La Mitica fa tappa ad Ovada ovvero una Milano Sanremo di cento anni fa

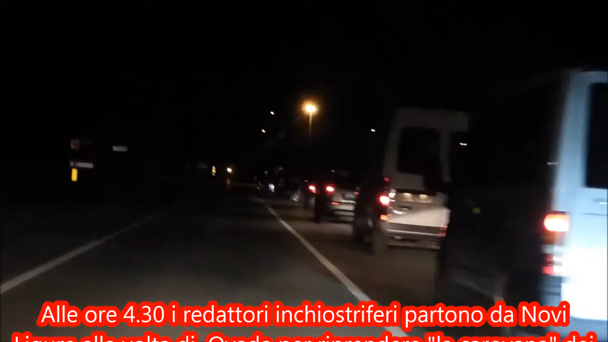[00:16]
Cari amici utenti, sono le ore 4.30, siamo sulla strada da Novi a Dovada e riprendiamo,
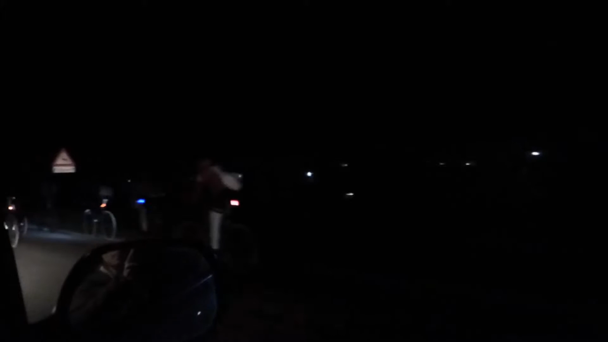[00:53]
che sono appena fermati al Museo dei Campionisti di Novi Libure. Amici utenti, vedete spuntare un qualcosa di luminoso dalle tenebre della notte,
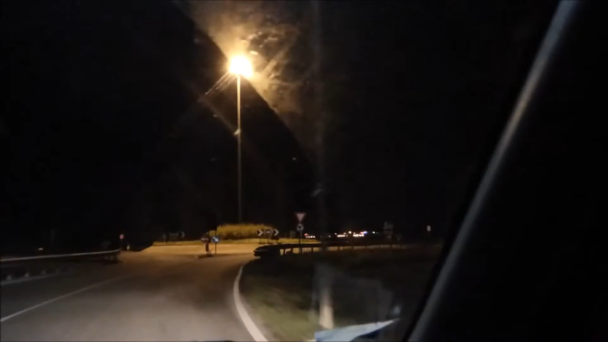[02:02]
Ecco le luci della saiva, che adesso forse si chiama Mondalec, ma comunque è quello. Eccola la saiva. E qui a Capriata hanno fatto, grazie al notario Maccagno che è stato un sindaco storico,
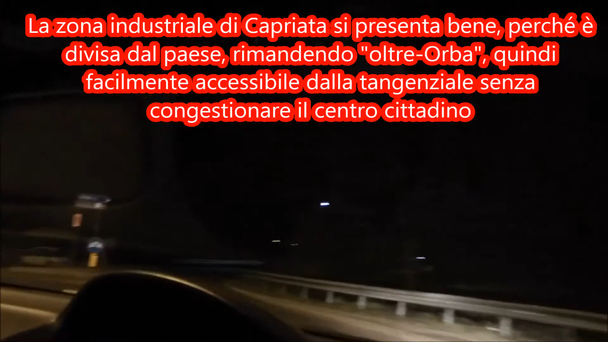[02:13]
hanno fatto un buon piano regolatore, nel senso che il paese è in alto, ben protetto ed è la zona residenziale, mentre invece la zona industriale sia a portata di mano del paese, ma comunque in un'altra zona oltre Orba consigliare.
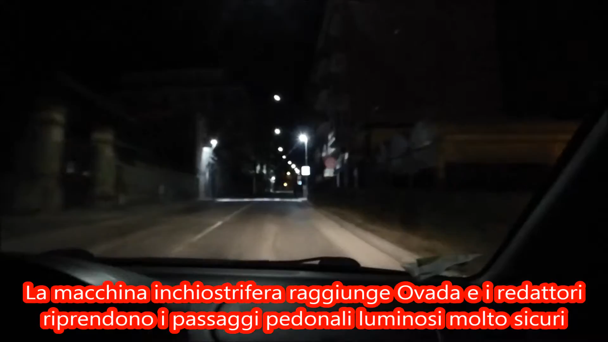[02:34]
Ecco qua, siamo ad Ovada e vogliamo fare vedere una piccola cosa, ma importante, cioè questi attraversamenti pedonali illuminati, luminosi, sia col cartello dell'attraversamento pedonale illuminato che con anche due lampioni che illuminano proprio il percorso.
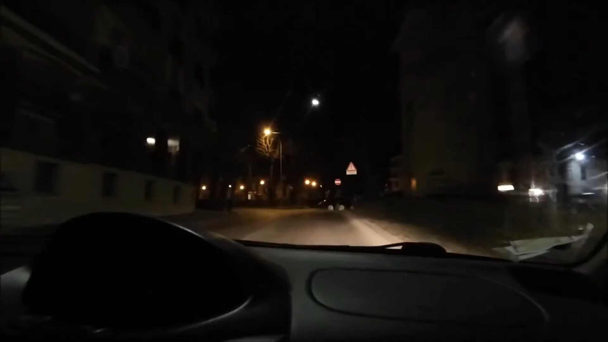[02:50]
Questa è una cosa bella, invece ci sono degli attraversamenti che sono bui e non... Ecco qua. Amici e utenti, come potete ben vedere siamo davanti al bar il mio Farabute d'Ovada, io qua ho il treppiede,